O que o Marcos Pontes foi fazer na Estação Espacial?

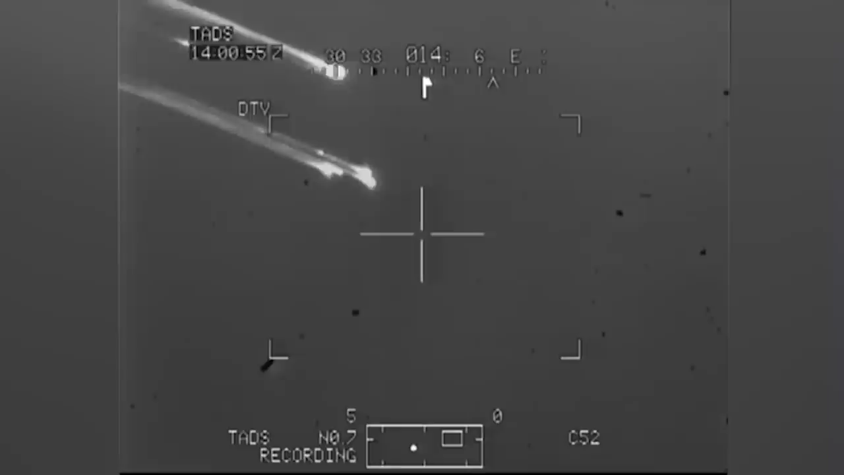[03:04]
E no meio dessa bagunça toda, ainda teve o acidente do ônibus espacial Columbia em 2003.
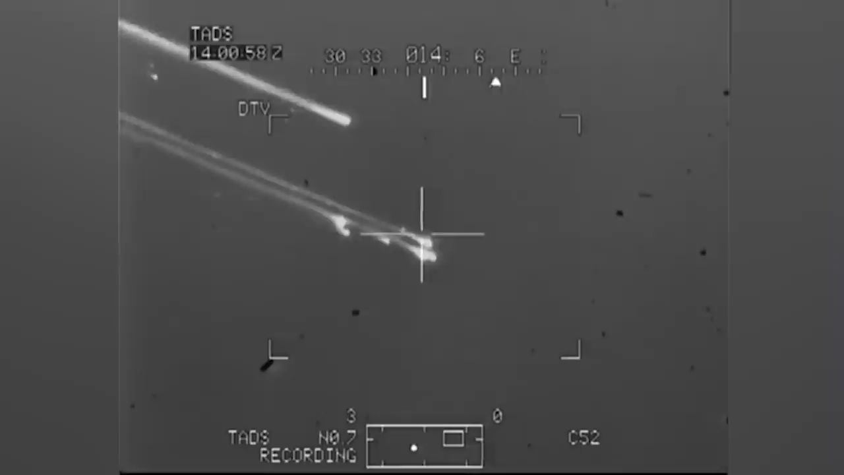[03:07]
Os ônibus espaciais foram groundeados e todo o cronograma teve que ser repensado.